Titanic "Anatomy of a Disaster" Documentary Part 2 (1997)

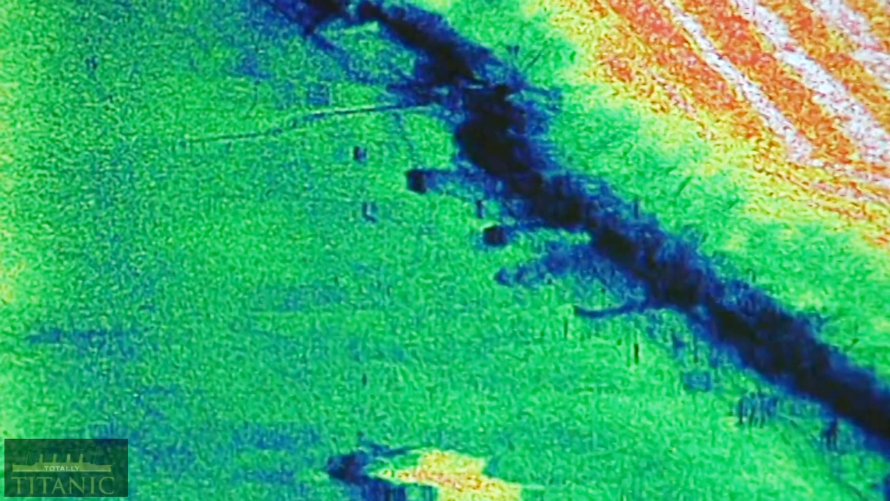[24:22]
In a matter of hours, Britannic is revealed lying on her side on the ocean bottom.
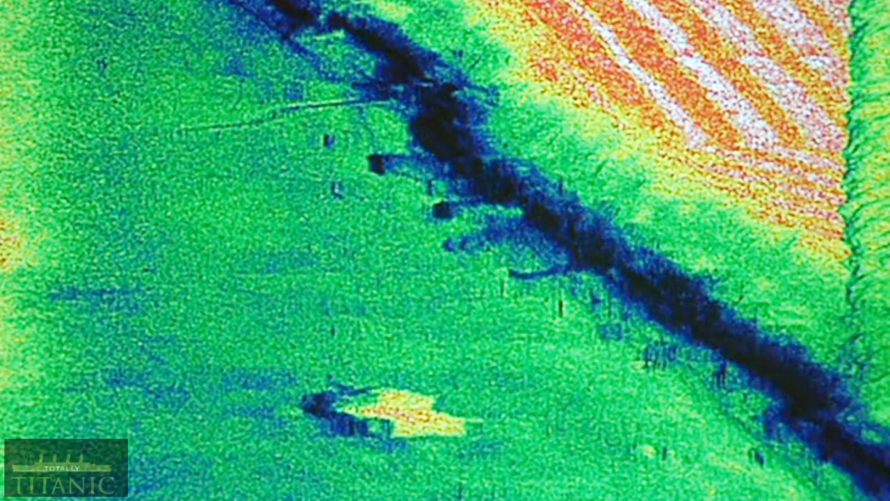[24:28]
Next, Mathias validates what he saw in his ghostly images with an eyewitness inspection of Britannic.
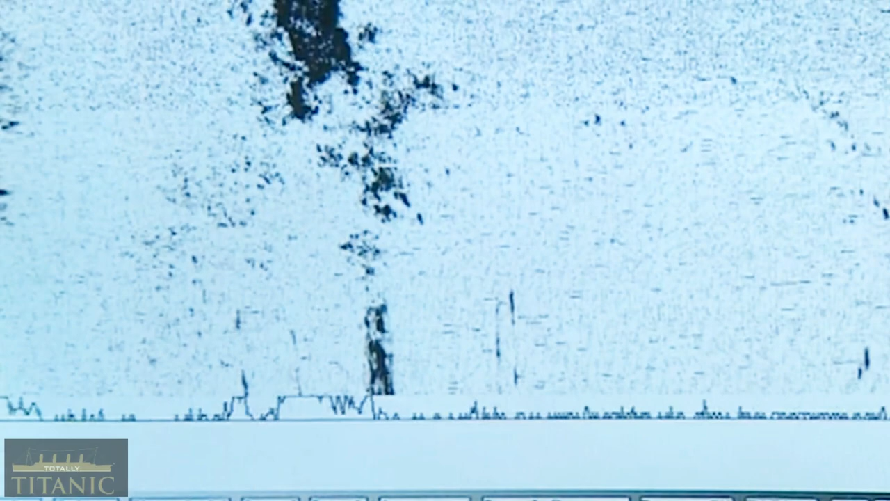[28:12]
That's a nice image. That's a really nice image.
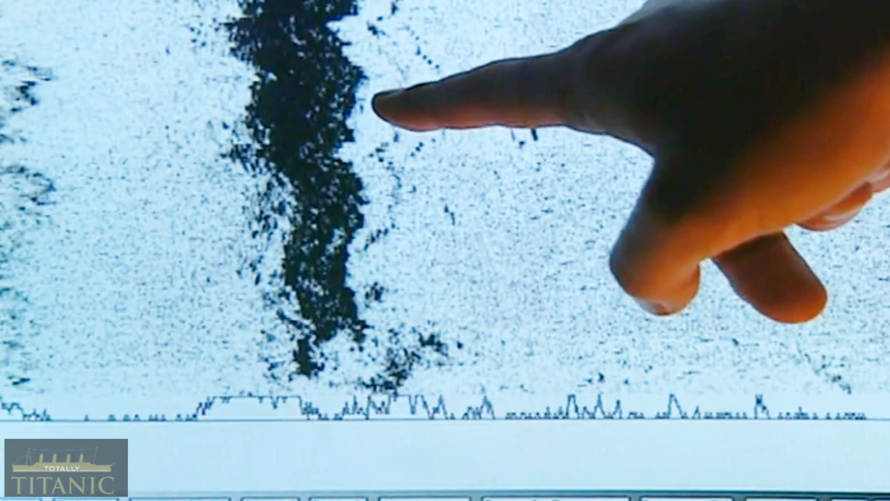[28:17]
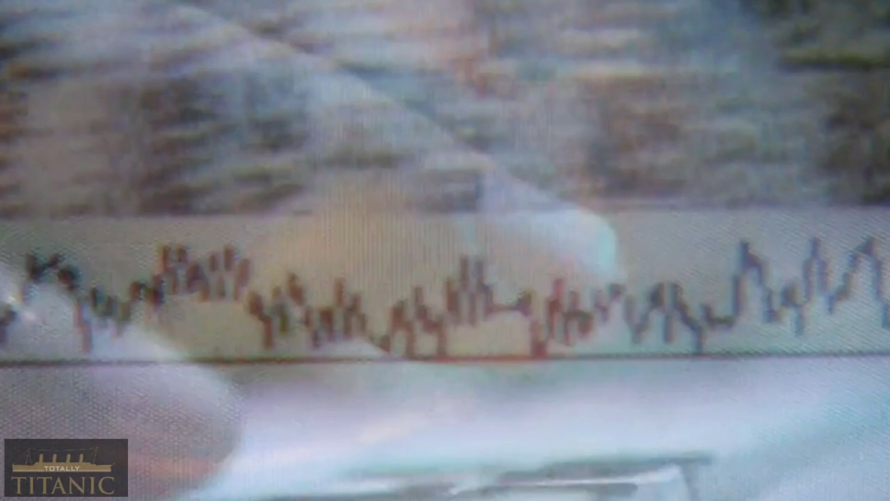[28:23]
The stern is also revealed.
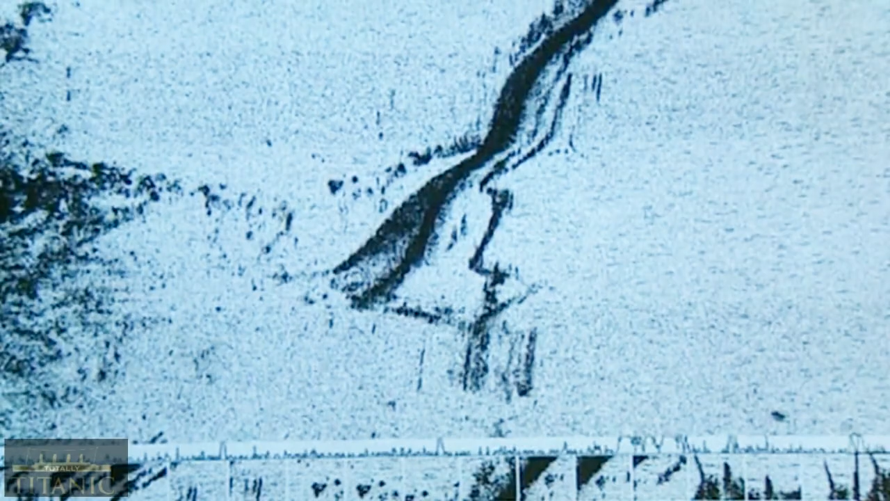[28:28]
The broken end of the stern is right here. Yeah, look at that.
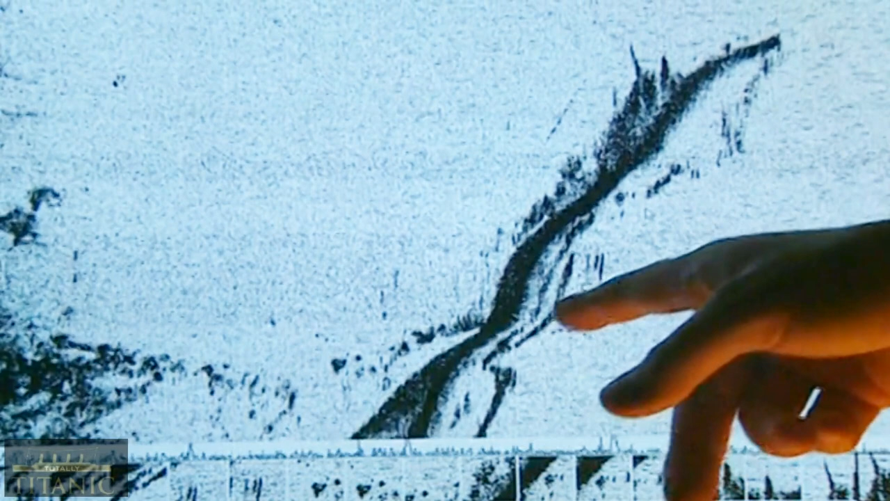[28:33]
Looks like it's bent right here.